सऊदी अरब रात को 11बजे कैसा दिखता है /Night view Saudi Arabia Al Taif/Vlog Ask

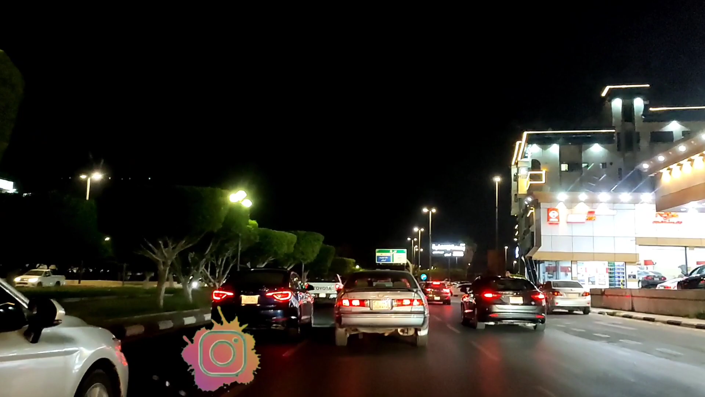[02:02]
اور یہاں پہ دیکھئے دیکھئے ساڑھے گیارہ بج رہے ہیں کیتنا رش ہے تراصل یہ ہے کہ یہاں سعودی عرب میں جو ہے کی
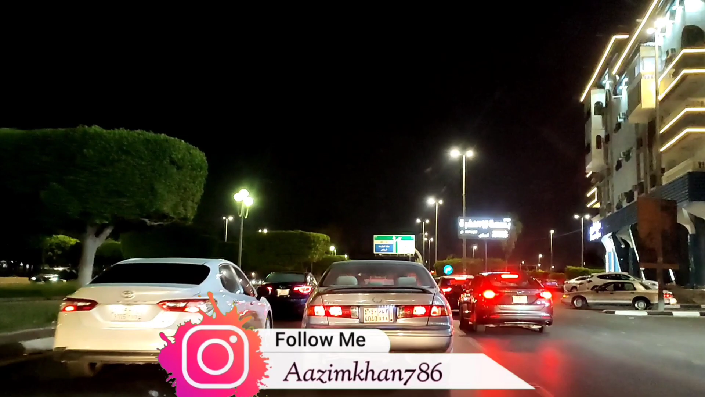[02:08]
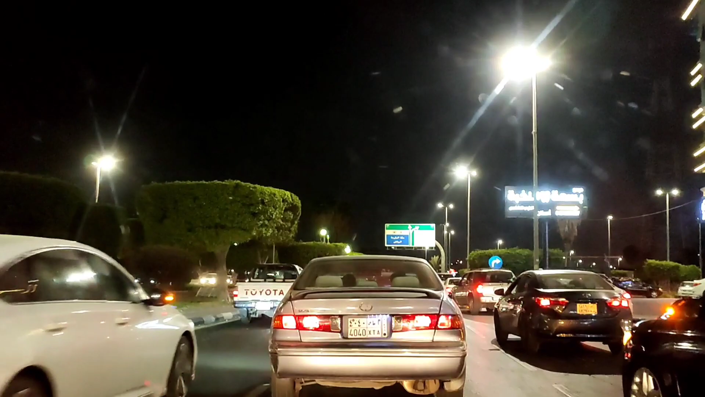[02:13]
رمضان کے مہینے میں دن میں تو سب لوگ سوتے ہیں چاہے ورکر ہوئے یا سعودی ہوئے کیونکہ دن میں یہاں پہ بہت کمی کام ہوتا ہے اور رات میں کام ہوتا ہے تو رات میں جو ہے کی کچھ زیادہ ہی لوگ جو ہے کی یہاں پہ رہتے ہیں روڈوں پہ جو ہے کی اپنا ادھر ادھر آنا جانا
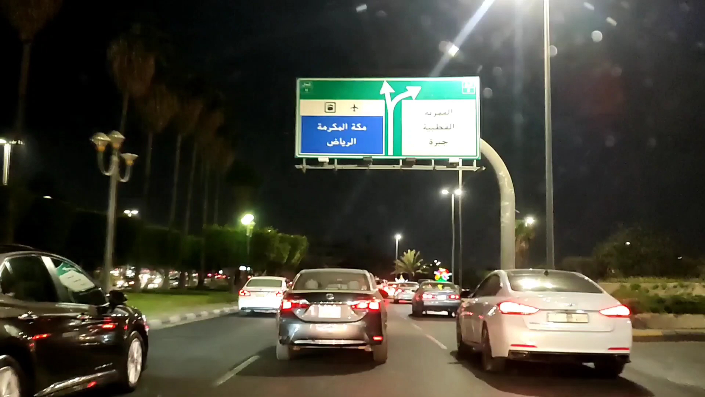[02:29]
ہوتا ہے اور دیکھئے ماشاءاللہ کتنا خوبصورت بھی ہوئے
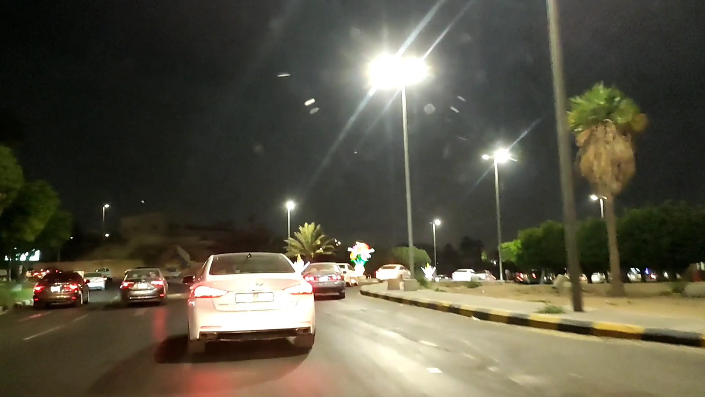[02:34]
تو ابھی ہم چل رہے ہیں سیدھے سنیہ کی طرف وہاں پہ اپنی گاڑی جو ہے کی بنوائیں
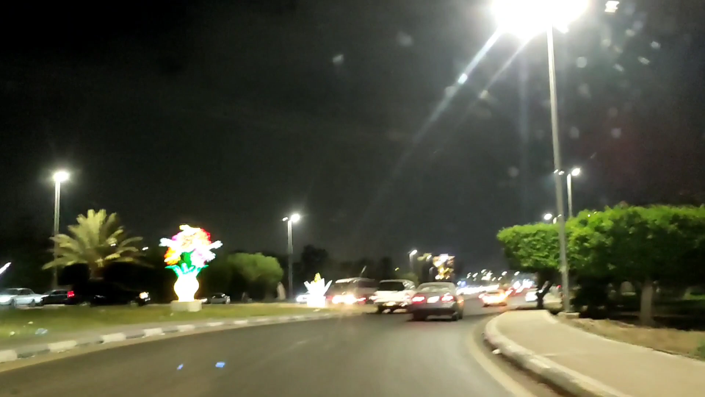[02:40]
گے اور جو ہے کی یہ دیکھئے ماشاءاللہ ہر روڈ پہ آپ کو جو ہے کی رمضان مہینے میں رس مل جائے گا یہ ایسے ہی تقریبا جو ہے کی دھائی تین وجہ تک ایسے ہی رس رہے گا اس کے بعد جو ہے کی پھر ڈائی تین وجہ کے بعد روڈ اکتم خالی ہو جائے گا جو ہے کی دن کے زہر کے وقت تک یعنی دوپیر میں ایک دیڑ وجہ تک پورا روڈ آپ کو پھر خالی ملے گا روڈ ایسا خالی ملے گا کی آپ چاہیں تو اپنی گاڑی کی سپیٹ جو ہے کی پورے کھول سکتے ہیں ناپ سکتے ہیں
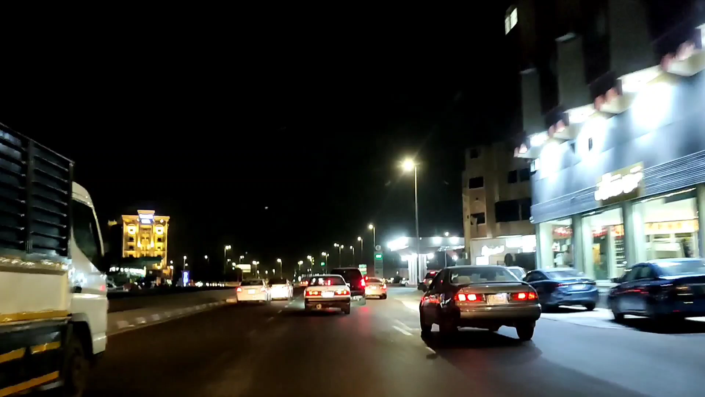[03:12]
لیکن بس یہی ہے کی بھائی جگہ جگہ کیمرہ لگا ہوا ہے اگر جو اور لیمیٹ گئے جہاں پہ جو سپیٹ لگی ہے اگر اس سے زیادہ گئے تو پھر
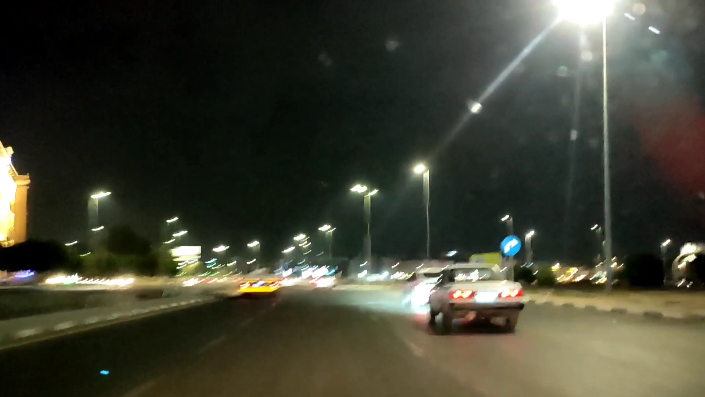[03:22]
ایٹومیٹک جو ہے فلس آ جاتا ہے اور جو ہے مخالفہ مخالفہ یہاں پہ بولتے ہیں میرے دوستو جو فائن ہوتی ہے نا مخالفہ بھی بولتے ہیں گرامہ بھی بولتے ہیں جو فائن لگتی ہے وہ چیز ہوتی ہے اب ہم چلیں گے یہ رائٹ کو دیکھ رہے ماشاءاللہ کتنا خوبصورت بھی وہ روڈ وغیرہ کا کتنے پیارے پیارے روڈ ہیں
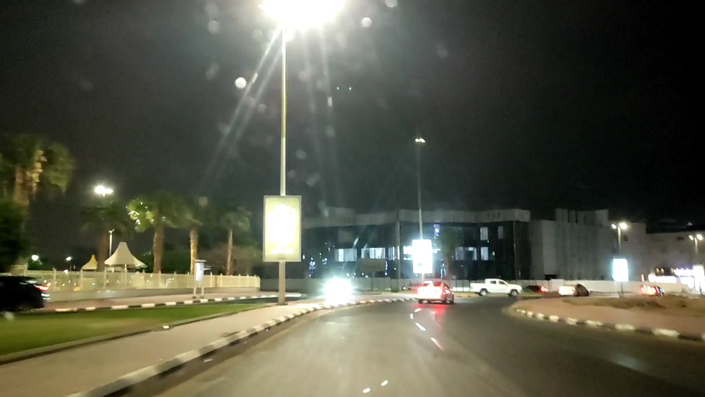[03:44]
علاقی روڈ جو ہے کہ یہاں پہ ماشاءاللہ ایک نمبر کو ہوتا ہے کافی چوڑے چوڑے یہاں پہ روڈ ہوتے ہیں اور یہ سائٹ میں دیکھئے پورا جو ہے کی
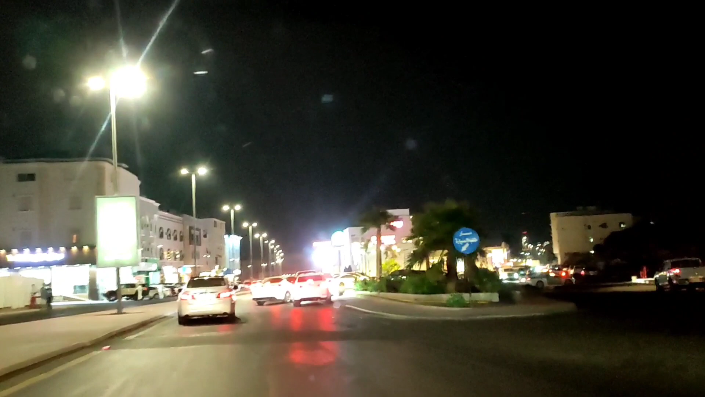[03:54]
ریسٹورینٹ کیفے وغیرہ اور جو ہے کی مول وغیرہ یہ سب جو ہے کہ آپ کو مل جائیں
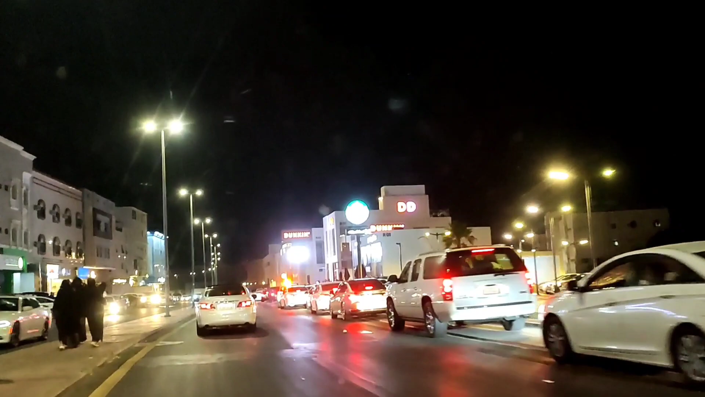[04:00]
گے اور دیکھئے کافی جو ہے کہ رش بھرا ہوا ہے
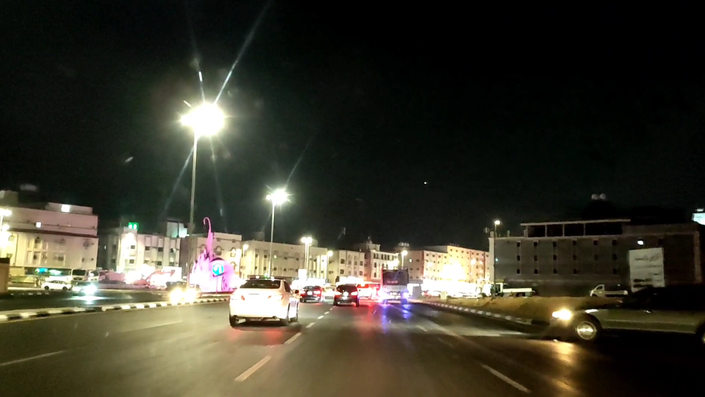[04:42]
اور جو ہے کہ کرافک سے ہم نکل چکے یہ دیکھئے انار کی شکل میں ہے گیا گلاب کی شکل میں بنا ہوا ہے کافی خوبصورت ہے اور یہاں پہ اس روڈ پہ آپ کو کافی اچھے اچھے کافی خوبصورت خوبصورت جو ہے کہ مول مل جائیں گے جسے اس راستے پہ تیرے مول ہے جوری مول ہے بہت بڑے بڑے مول یہ سب ہیں کافی جو ہے کہ خوبصورت خوبصورت یہاں پہ مول بنے ہوئے ہیں
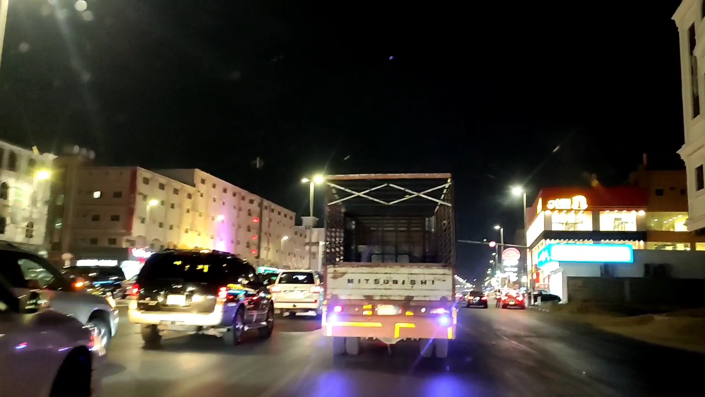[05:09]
اور کیفے بغیرہ ریسٹورنٹ یہ سب جو ہے کہ بہت اچھے اچھے ہائی فائی لیول کے یہاں پہ ملیں گے آپ کو
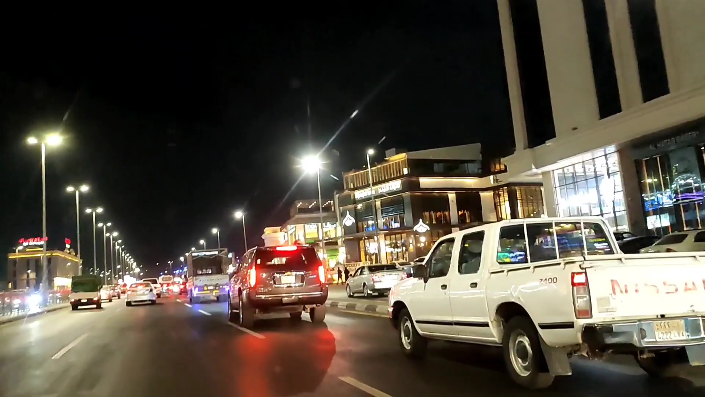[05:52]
کافی اچھے مول اور جو ہے کہ سستے مول ہیں یہ سب
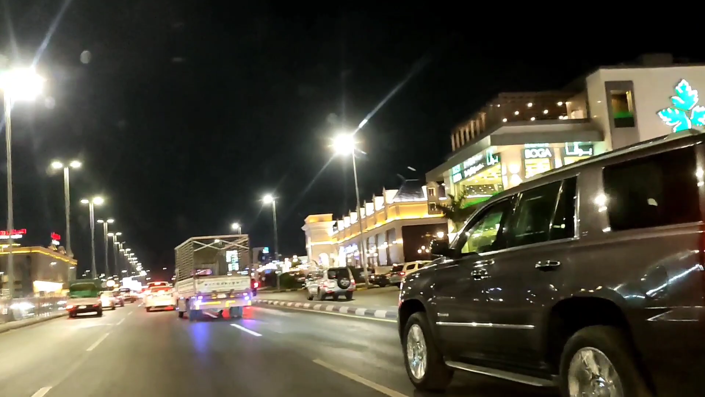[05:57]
دیکھنے میں تو کافی ہائی فائی لگتا ہے یہ سب جو ہے کہ پورا جتنے بھی یہ سب مول ہیں
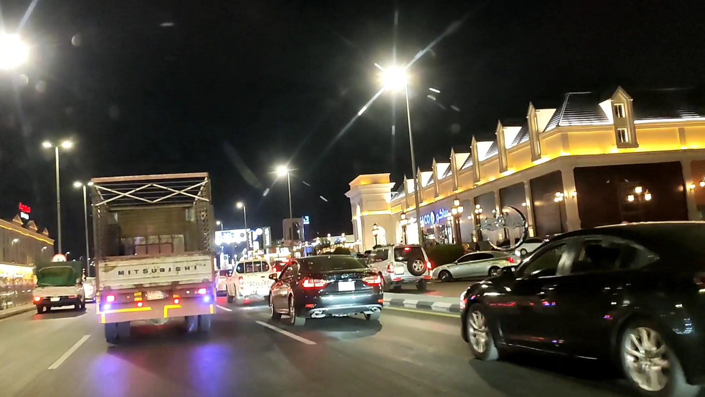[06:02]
لیکن جو ہے کہ مال مٹیریل جو یہاں پہ ملتا ہے بگتا ہے ایسا کچھ نہیں ہے کہ مہنگا ہوگا ایک دم نورمل ہی ہے یہ سوچ لیجئے کہ اتنے بڑے بڑے یہ مول ہیں مول کے اندر آپ کو جو ہے ایک ریال کی جو چیز ہوتی ہے وہ بھی آپ کو مل جائے گی
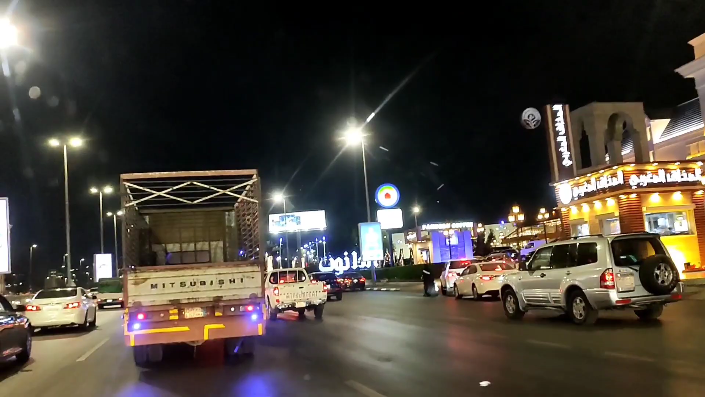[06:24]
سمجھ گئے نا اور پانچ دس ریال بیس ریال میں بچوں کے کپڑے بغیرہ یہ سب جو ہے بہت ہی اچھی چھ کوالٹی کے ملتے ہیں یہ تھا جو ہے میرے دوستوں جھوری مول اور وہ جو سامنے
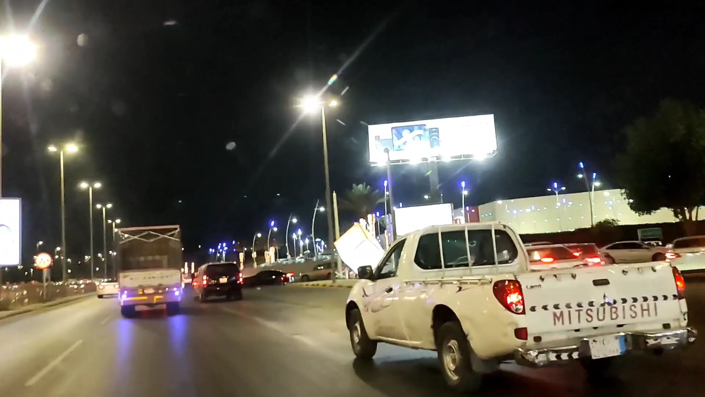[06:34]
آپ دیکھ رہے دیکھ رہے ہیں نا یہ تیرہ مول ہے اس کا نام تیرہ مول ہے
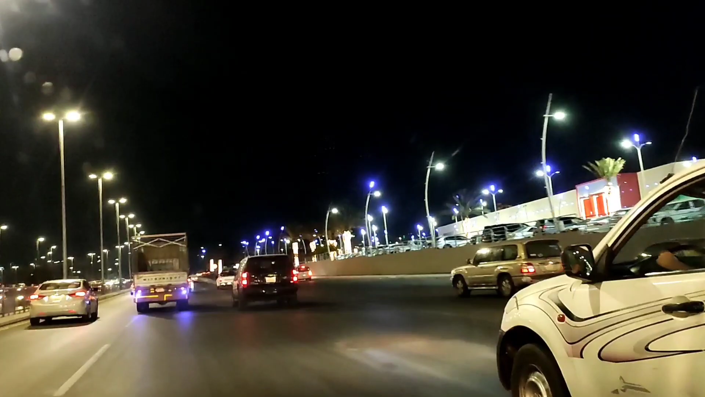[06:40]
کافی جو ہے کہ یہ سب اچھے چھے مول ہیں اور روڈ بغیرہ بھی دیکھئے ماشاءاللہ سباناللہ کافی پیارے کافی قصورت ہیں
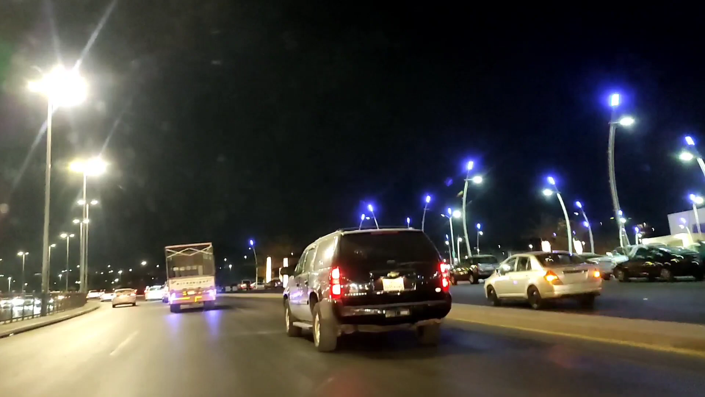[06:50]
ابھی جو ہے کہ ہم آ چکے ہیں سنہیہ ایریا میں چلی آپ کو سیدھے ملتے ہیں گہراج پہ یہ میرے دوستوں ابھی ہم اس وقت جو ہے کہ سنہیہ میں دیکھئے آ چکے ہیں اور یہ جتنی بھی یہ دکان وغیرہ یہ سب